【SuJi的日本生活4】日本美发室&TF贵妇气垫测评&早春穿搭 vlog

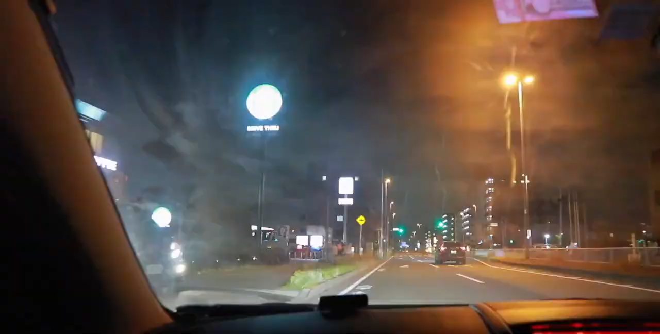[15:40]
每次泡完温泉回来的路上呢都会经过这一家星巴克我们都会开
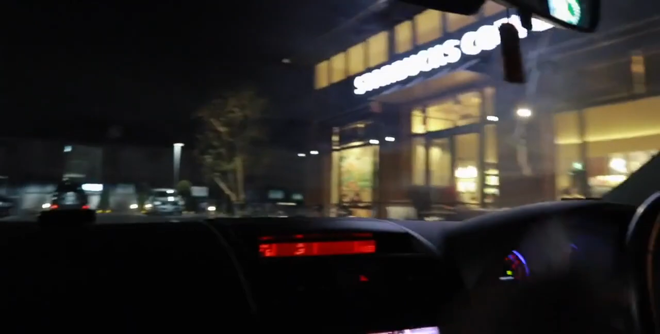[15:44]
进来然后点一杯饮料带回家